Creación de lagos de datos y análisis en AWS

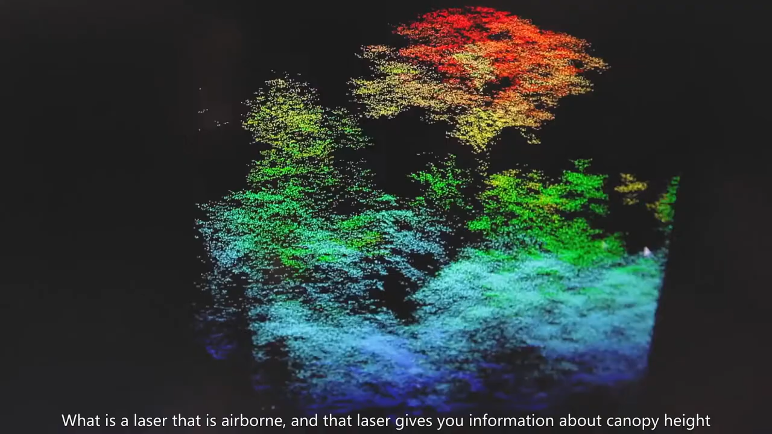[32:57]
E esse laser, ele te dá informação sobre a altura do dossel, né, da floresta,